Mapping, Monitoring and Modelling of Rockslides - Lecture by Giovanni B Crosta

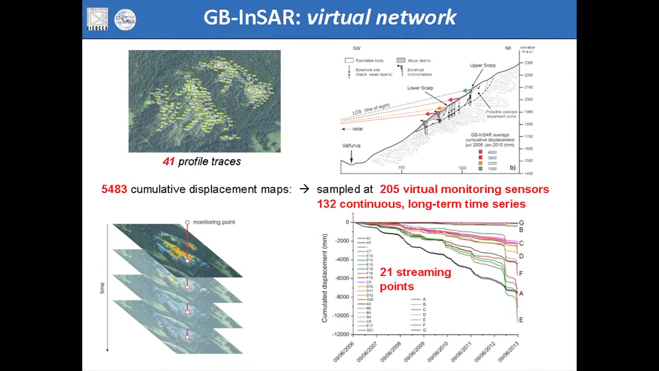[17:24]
And so we were able to extract all the time history for the most important areas within the slope. So what can be done or what we have done was to find the possible relationship between the displacement,